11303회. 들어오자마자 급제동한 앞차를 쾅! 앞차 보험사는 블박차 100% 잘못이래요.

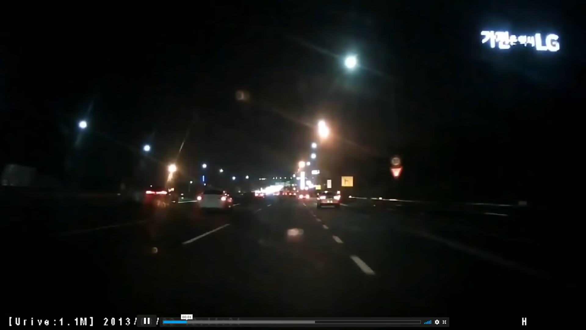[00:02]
나는 4차로 쭉 갈 거예요. 저 3차로 차가 깜빡이 켜고 들어오더니 깜빡이 들어오더니 이런 이런 이런 이런 이런 이런 멈추네요. 참나 저 차도 나처럼 오른쪽으로 가려나 생각했는데 비가 와서 속도는 높지는 않았어요. 그런데 여기서... 오른쪽 차 대각선으로 들어가려다가 대각선으로 들어가려고 했는데 깜빡이 켜고 오다가 여기에서,
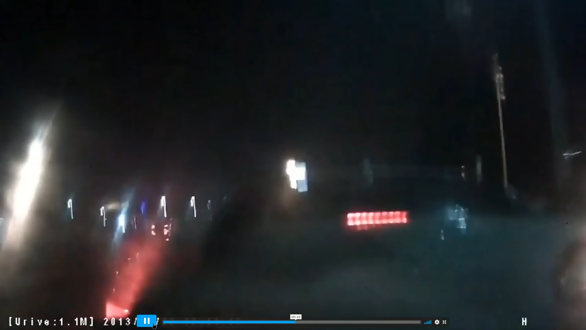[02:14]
3초가 채 안 걸려요. 블박차 골탕 먹었죠. 앞차가 깜빡이었지만 차로 변경하다가 탁 멈췄어요.